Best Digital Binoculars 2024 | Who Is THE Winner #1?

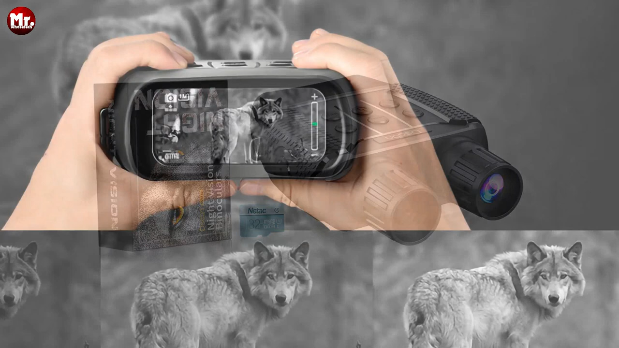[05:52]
Record your adventures and relive them anytime you want. Don't just capture moments, relive them with video playback at your fingertips.